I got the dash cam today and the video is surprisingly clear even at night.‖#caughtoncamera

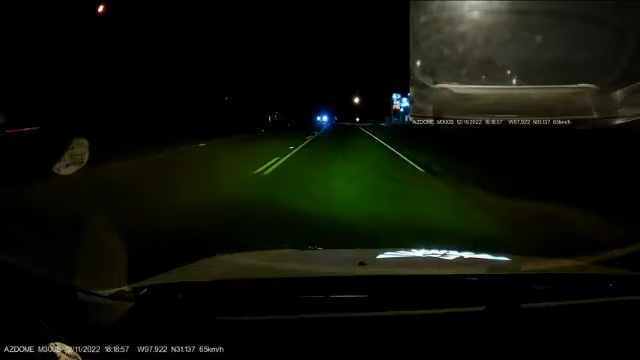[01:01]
okay so here it is driving at night and the quality looks pretty good the app is pretty easy to use and the audio sounds pretty good so overall i'm pretty impressed with this unit most dash cams i get audio is not that good or the video at night's not that good this one all of it seems to be good so definitely like it definitely like it